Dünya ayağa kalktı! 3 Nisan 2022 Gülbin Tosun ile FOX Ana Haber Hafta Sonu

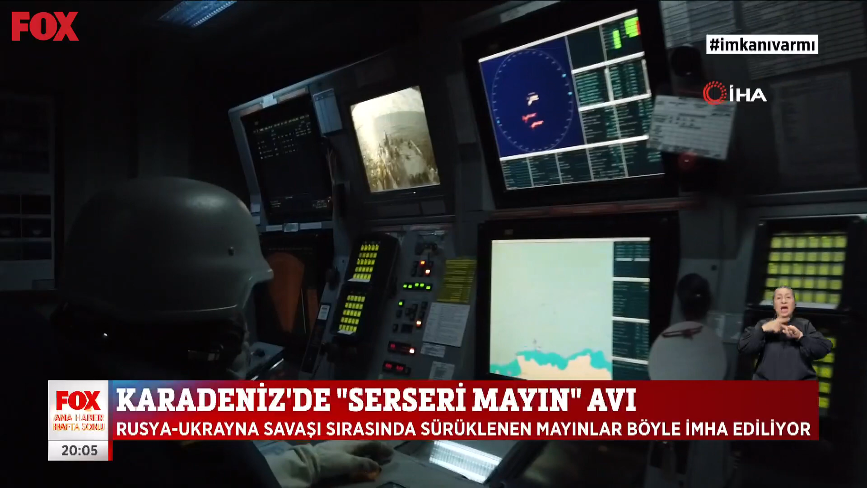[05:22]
denizde de mayın avlama gemisi ve karakol gemileri destek veriyor.
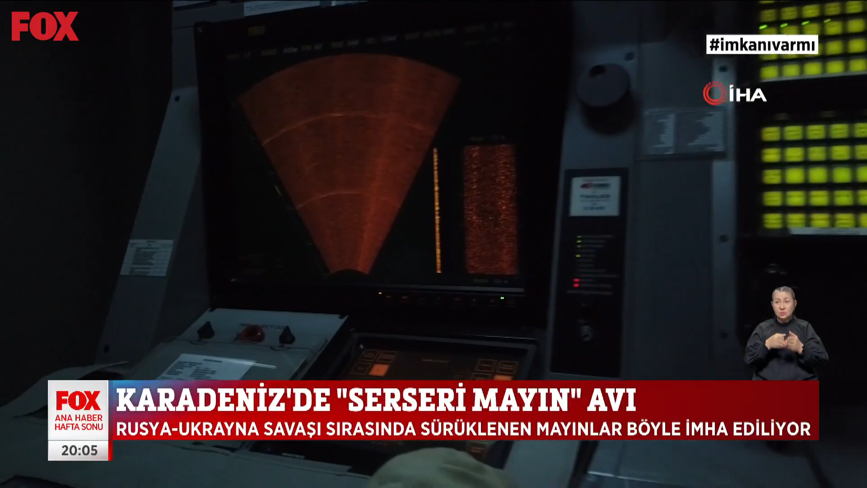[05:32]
İki mayın avlama gemisi, sonar sistemleri ve insansız su altı araçlarıyla mayın taranıyor denizde. İlk adım, mayınların yerini tespit etmek.